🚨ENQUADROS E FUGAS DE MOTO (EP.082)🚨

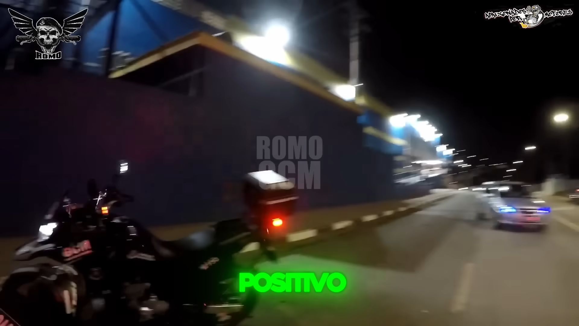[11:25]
Positivo, motocicleta abordada pela Israel. O indivíduo jogou uma sacola verde próximo ao bloqueio. QSL, a gente vai averiguar, QSL.